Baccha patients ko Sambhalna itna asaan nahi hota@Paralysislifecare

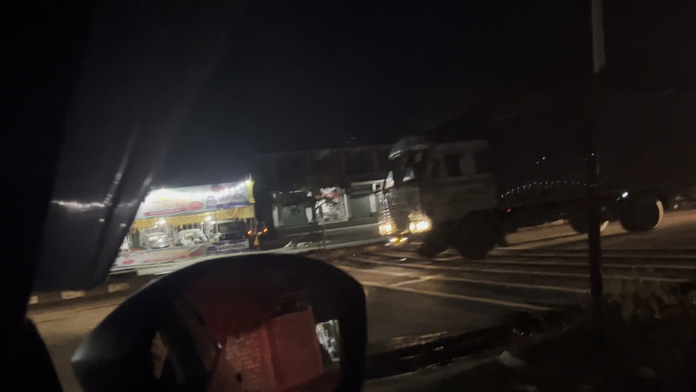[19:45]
हमें जाना है वो रोड पार उस तरफ, और मुझे इंडिकेटर मारना पड़ेगा चीचा यार।
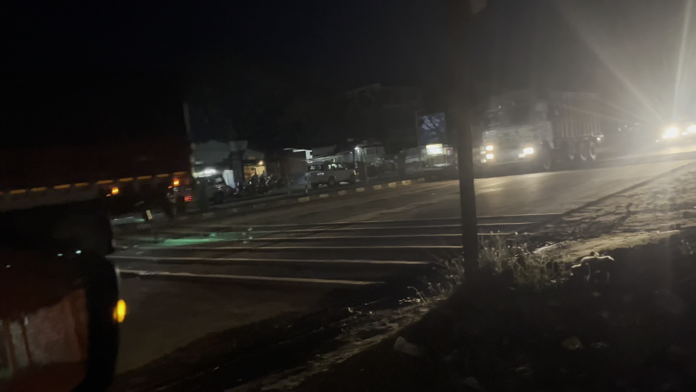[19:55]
यार है स्पीड ब्रेकर है बट रुकता कोई नहीं है ज्यादातर तो लोग।
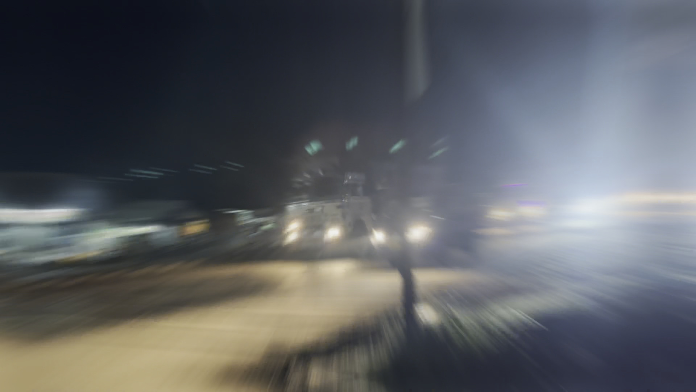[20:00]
भाई भाई अभी कोई नहीं आ रहा ना भाई भाई, यू टर्न मारो चीचा।
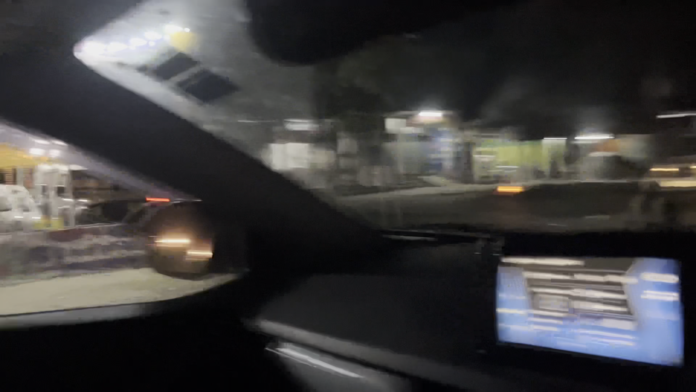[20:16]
अब मेरे को यहाँ का इंडिकेटर मारना पड़ेगा लेफ्ट साइड पे।
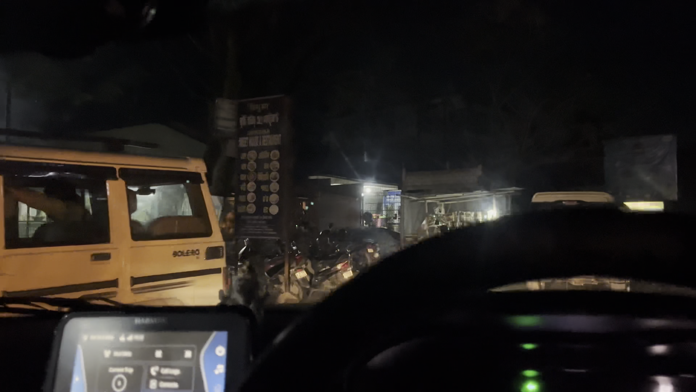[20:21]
लॉटरी गेम इधर हो रहा है भाई, कुछ दिनों में रिजल्ट मिलेगा।
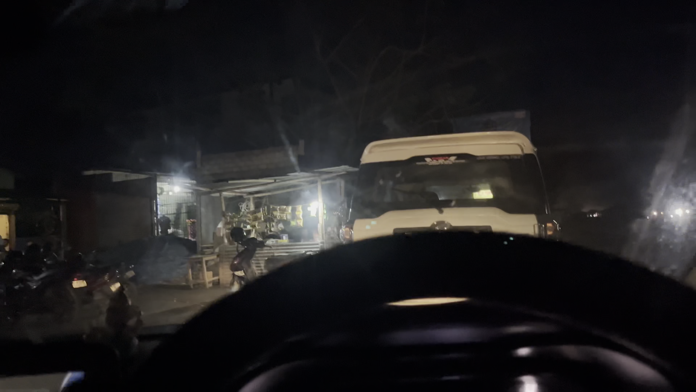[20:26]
अपन गाड़ी को इधर ही रखता है थोड़ा सेफली, पता नहीं फिर कोई गाड़ी उड़ी आ जाएगा।
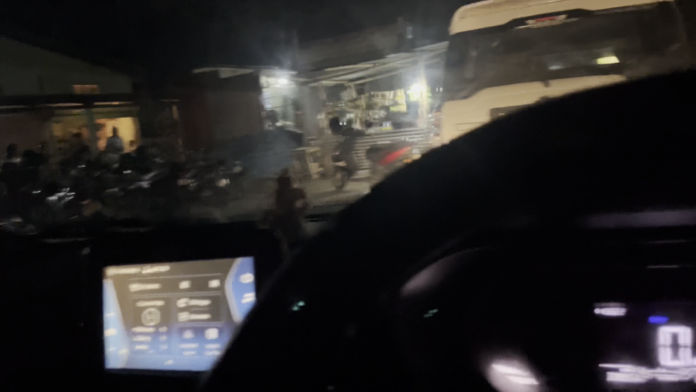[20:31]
ये साइड में वाला होटल में ये लोग घुसा है जहाँ पर बाइक है।